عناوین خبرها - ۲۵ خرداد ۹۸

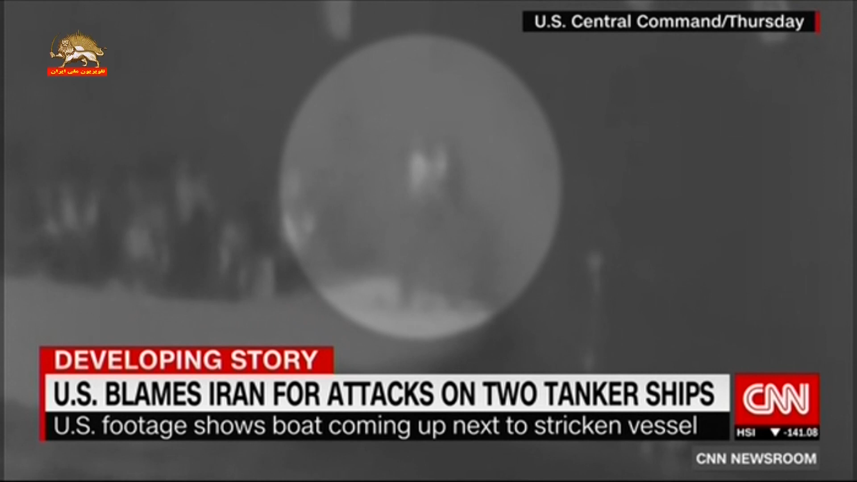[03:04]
در قایق کچک چیزی را از بدنی کشتی مورد حمله جدا می کنند شما این را به وضوح می توانید ببینید آنها آن را خارج می کنند و به قایق کچک می برند آنها یک مین منفجر نشده را از بدنی ای که از این کشتی ها جدا می کنند و در حال منتقل کردن یک مین از بدنی ای که از این کشتی های مورد اصابت قرار گرفت هستند